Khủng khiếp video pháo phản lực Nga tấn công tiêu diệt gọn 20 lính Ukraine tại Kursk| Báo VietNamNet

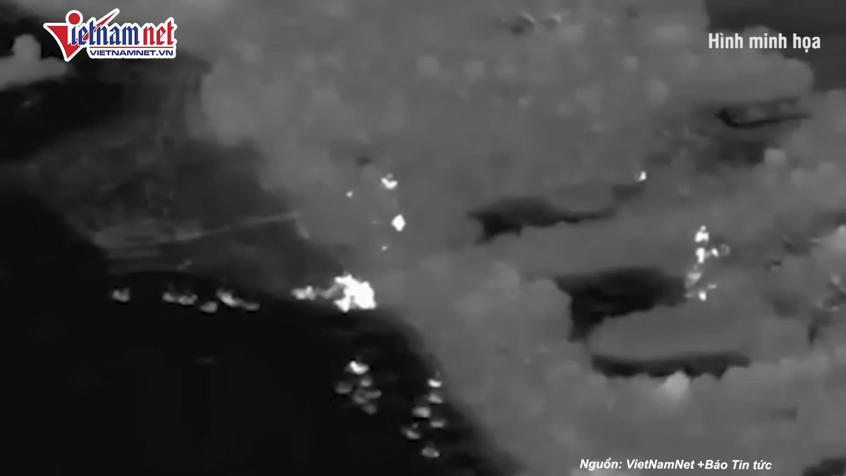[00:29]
UAV liền gửi tọa độ cho kiếp pháo Torado-S để tập kích nhóm quân trên Đã có 3 thiết bị quân sự và 20 binh sĩ Ukraine thiệt mạng do đòn tập kích Trong đoạn video được tắt trích dẫn sau đó,
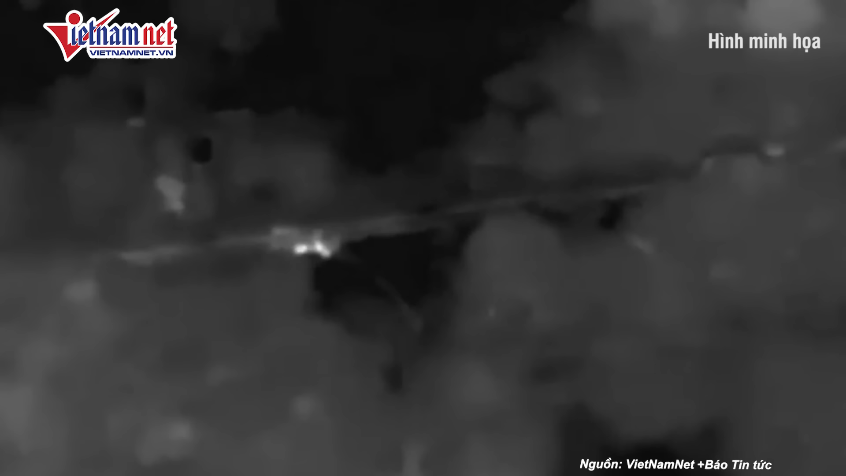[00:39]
có thể thấy camera lắp trên UAV đã phát hiện một số xe quân sự Ukraine đang di chuyển vào rừng cây giữa đêm tối Sau đó, camera của chiếc UAV quay lại khoảnh khắc,
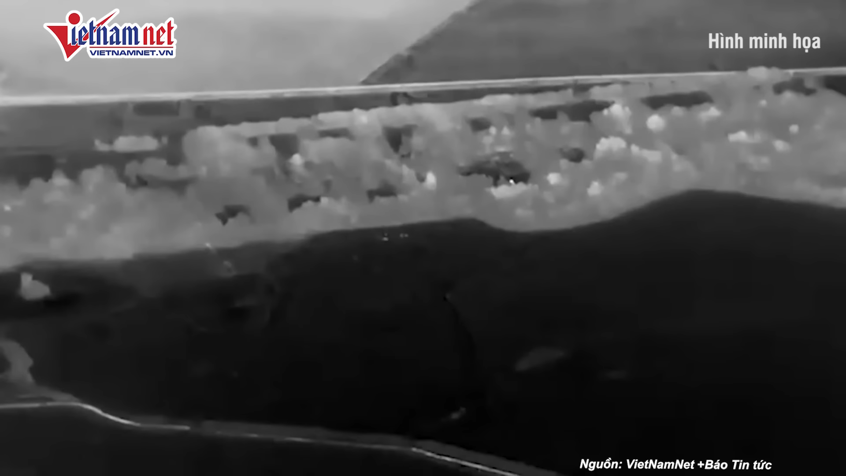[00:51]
hàng loạt quả đạn nã xuống khu vực được cho là nơi rừng chân của nhóm quân trên Hiện quân đội Ukraine chưa bình luận về video và thông báo từ Bộ Quốc phòng Nga Bên cạnh đó,